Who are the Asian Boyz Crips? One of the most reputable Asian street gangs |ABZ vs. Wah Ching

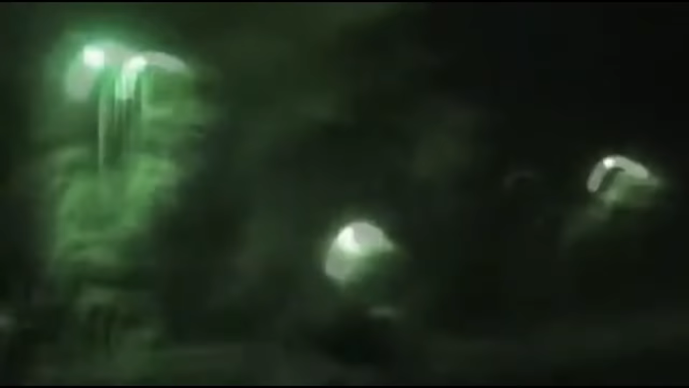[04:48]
Chia and Jose got out of the car, crossed the street, and proceeded to enter their apartment.
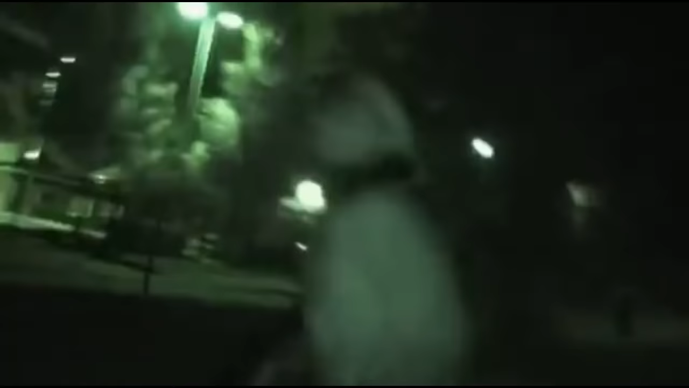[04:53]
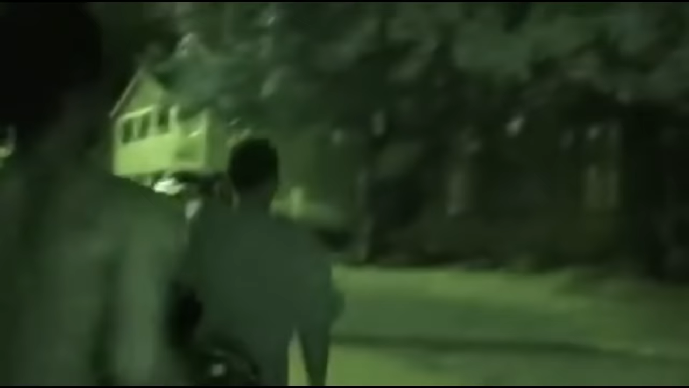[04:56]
Once inside, they fired multiple shots towards a crowd of people who had been talking amongst each other.
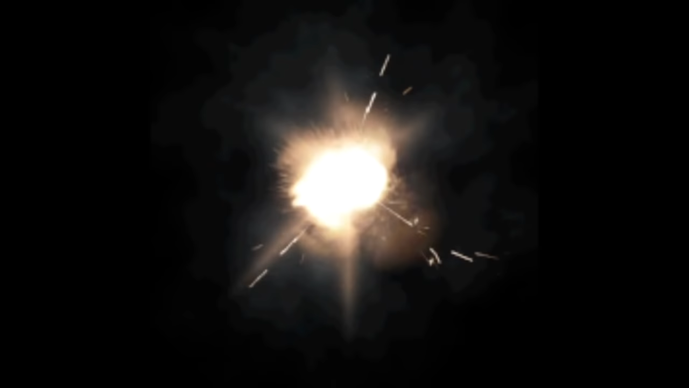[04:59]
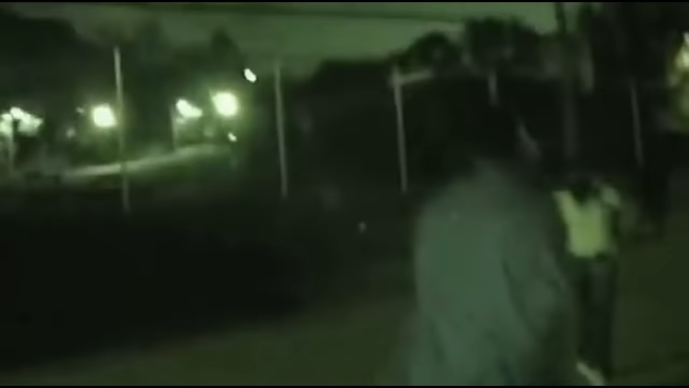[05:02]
The two men ran back to the car, and Chan and his girlfriend drove off.
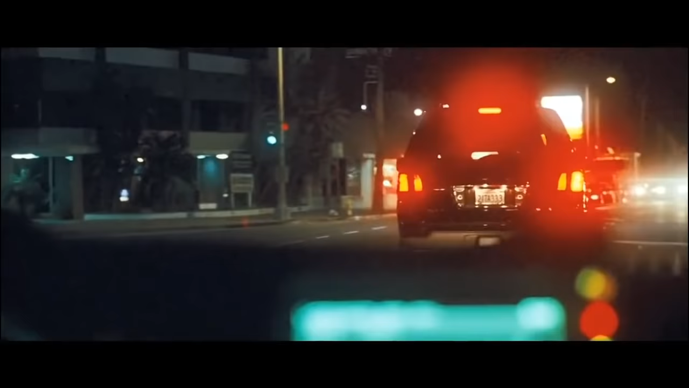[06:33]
Civilian, who was driving, pulled in quickly behind an SUV that was parked in the driveway next to the residence.